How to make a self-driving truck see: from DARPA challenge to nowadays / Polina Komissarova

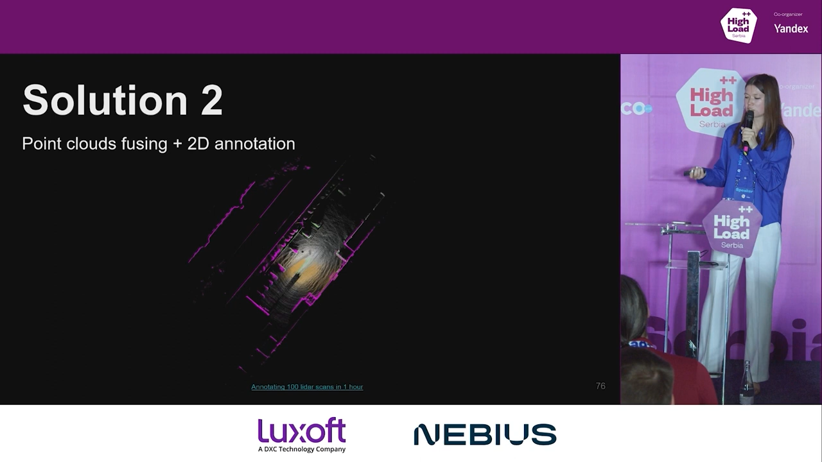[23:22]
Here, our team decided to create another solution. We decided to fuse several point clouds obtained during time.
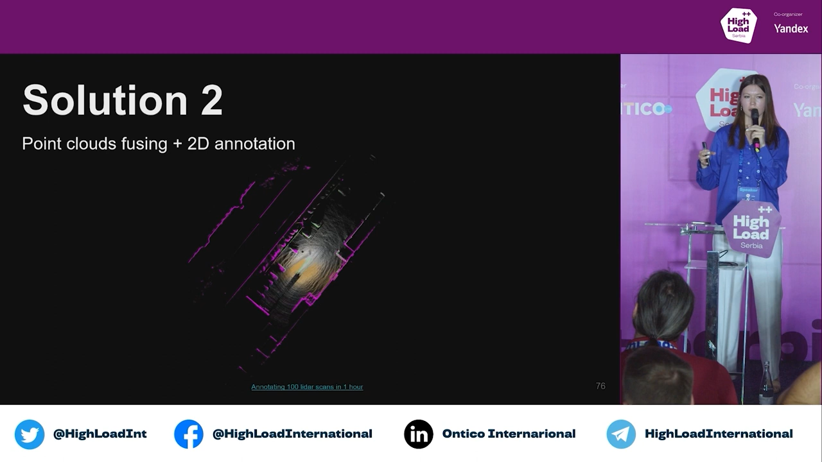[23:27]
Then we colorized it with the
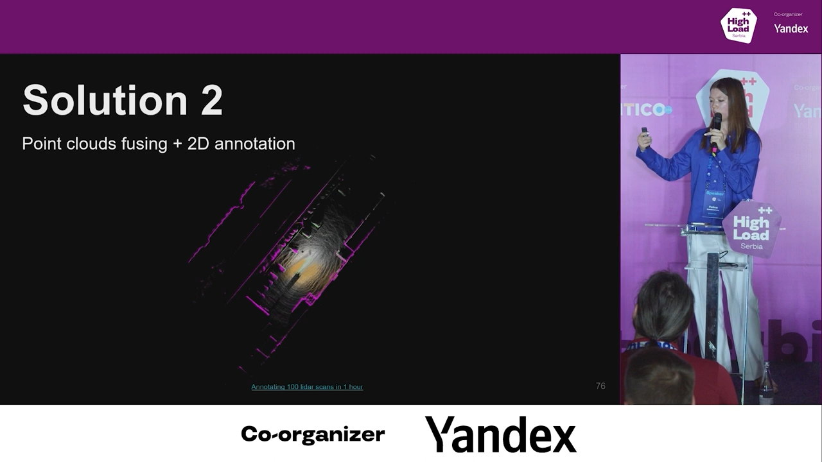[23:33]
images obtained at the same time.
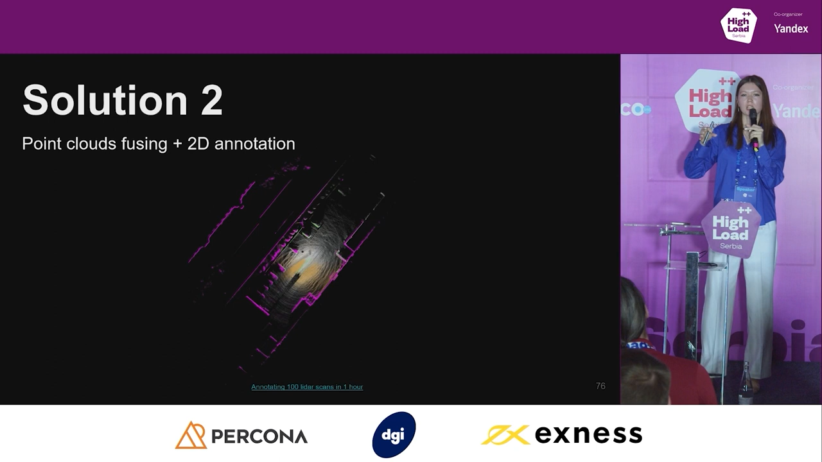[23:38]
And we looked at this point cloud from the bird eye view and tell annotators, okay, this is not a three-dimensional point cloud.
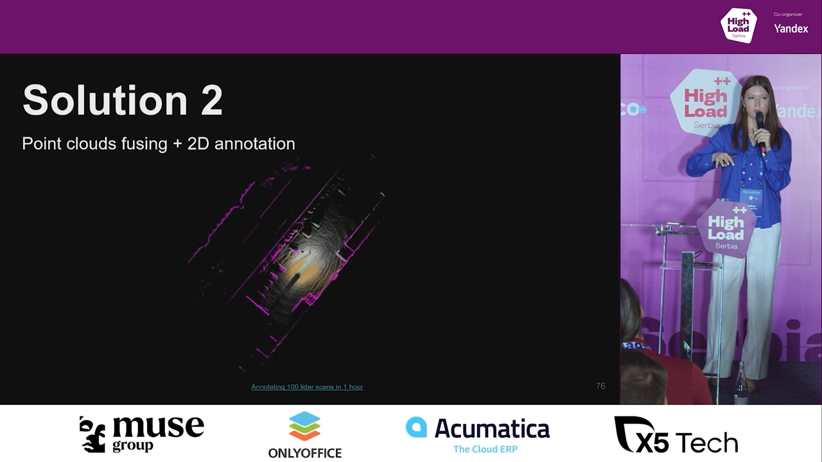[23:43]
This is a two-dimensional image. And your task is to select road just to annotate semantic segmentation for the road.
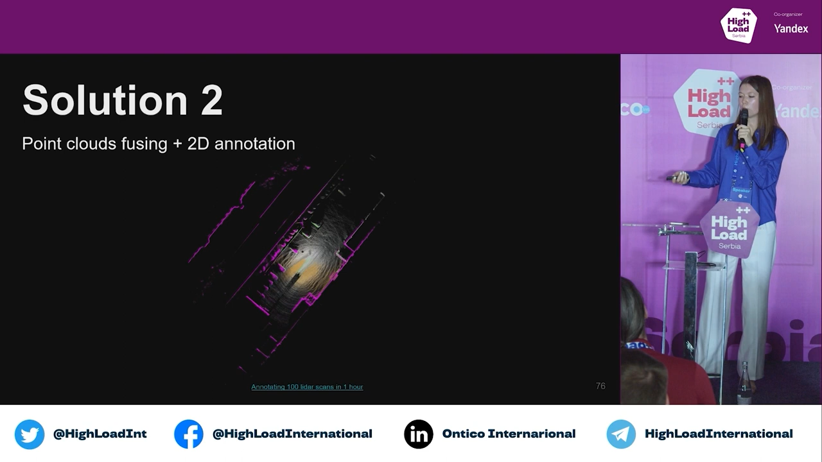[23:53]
That is how we can increase the speed of our annotation. They will annotate it like it's like a two-dimensional image.
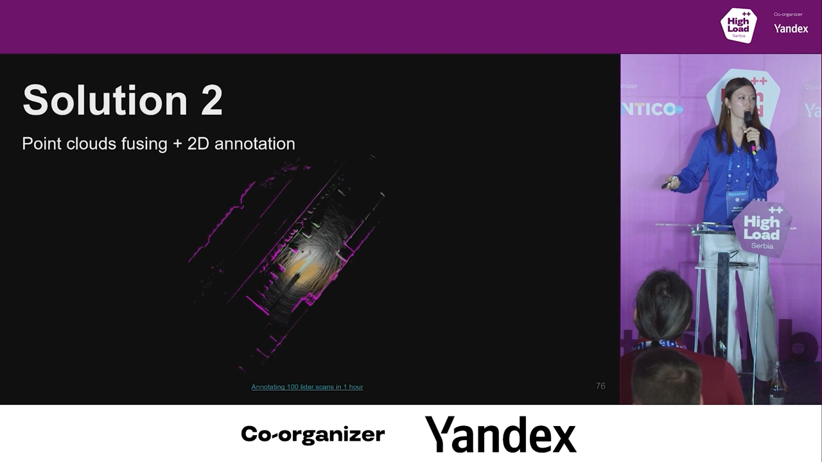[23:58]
And then we will go back to our three-dimensional point clouds.
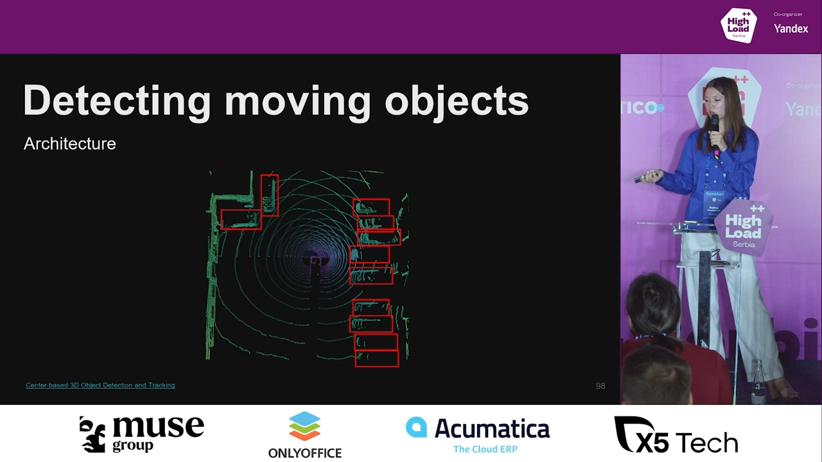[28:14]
So it looks like if we look from the bird eye view, we can understand where the objects which we want to find are located.